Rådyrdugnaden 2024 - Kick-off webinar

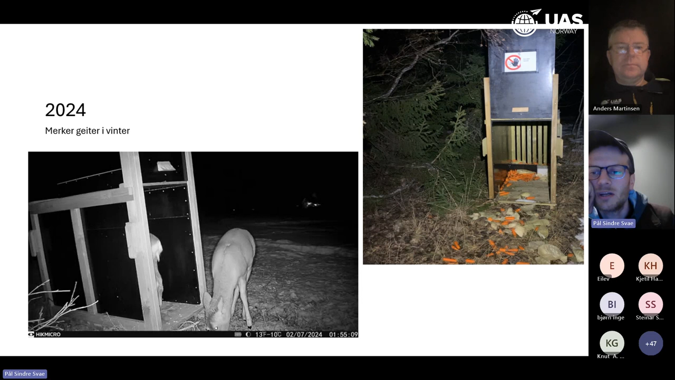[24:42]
med hjelp av sånne båsfeller, som det er bildet her. Her ser man at det er gjeit inni den fellene nede her, og det er rett før den løses ut og lokker igjen porten. Og da har vi et ferskt bilde her fra i dag,